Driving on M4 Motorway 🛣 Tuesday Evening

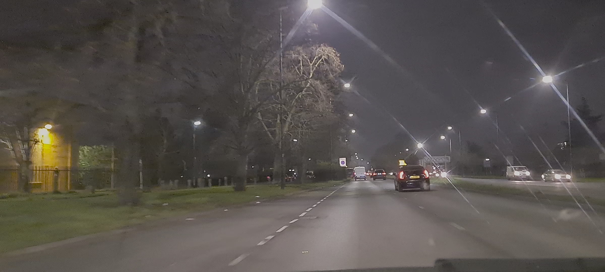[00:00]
In a quarter of a mile, at Wagoner's roundabout, take the second exit onto the parkway, A312.
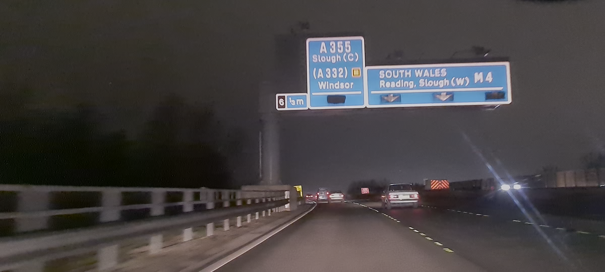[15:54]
In a quarter of a mile at Junction 6, take the A355 exit to Slough Central. How the death of Prince Philip and the Queen's response struck you? Well, it did. It was sad to see her all alone, and I completely understood how she felt. Exit at Junction 6. But then you just think there are some people like Boris and Helen.
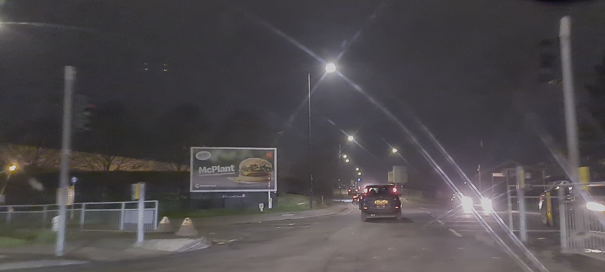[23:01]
In 300 yards, turn left onto Buckingham Avenue.